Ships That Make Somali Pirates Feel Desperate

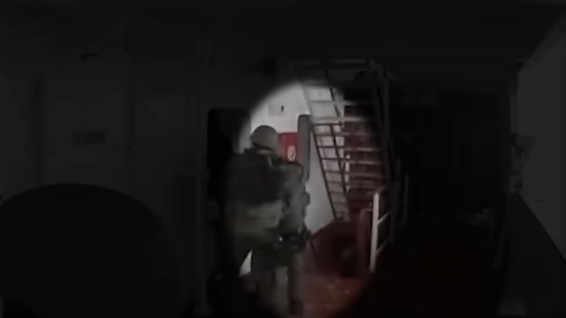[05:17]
The soldiers shouted at the pirates to surrender and come in the front. At first, they didn't listen.
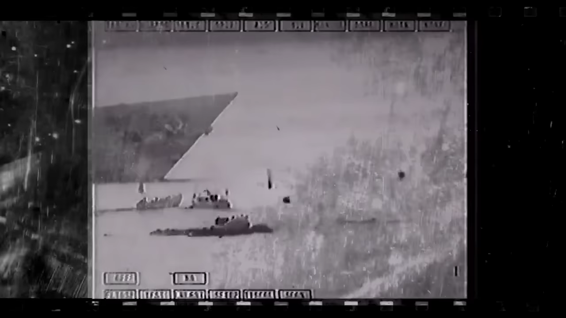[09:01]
But those same weapons that the pirates thought they could steal were charged heavily against them. The armed soldiers on the warship shot back at the pirates, but they wouldn't budge. The pirates kept toying around and firing deadly shots at the warship. This was until a shot connected and hit one of the boats.
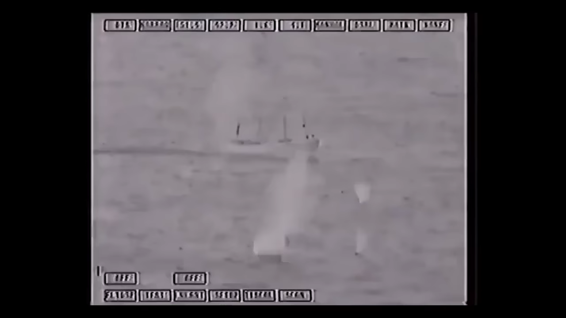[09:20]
It immediately caught fire and sank down.
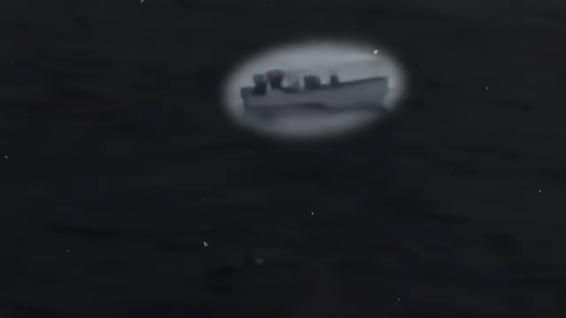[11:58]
They stopped their ship, dropped their weapons, and put their hands into the air.